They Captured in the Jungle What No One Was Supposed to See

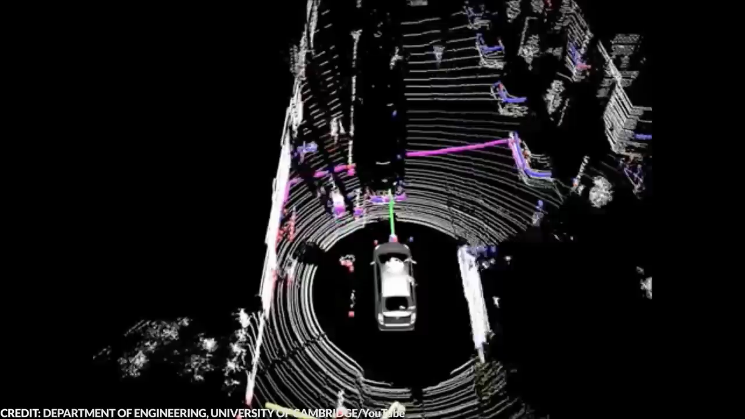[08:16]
Thanks to the revolutionary technology called light detection and ranging,